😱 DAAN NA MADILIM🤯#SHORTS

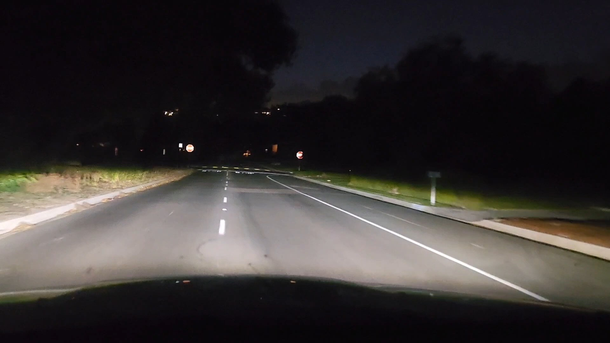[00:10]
check this 5478, and just want to black this one. How dark it is here at Paddlesburg is.